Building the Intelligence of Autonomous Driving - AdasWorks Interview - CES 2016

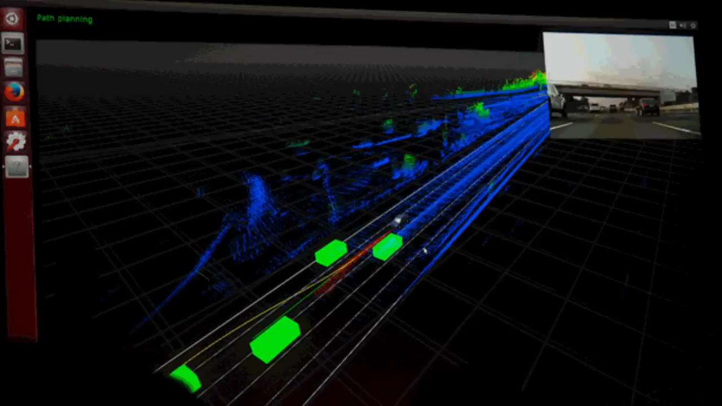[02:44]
And it is important to us, because we developed the the Surround View, intelligent Surround View software,
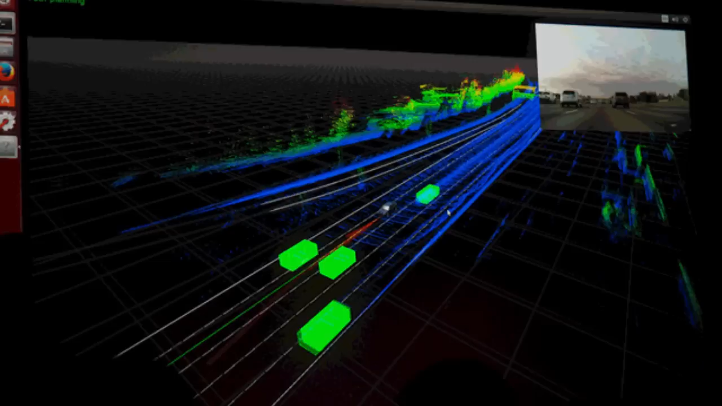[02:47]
using the Drive PX2 and using our deep learning algorithms.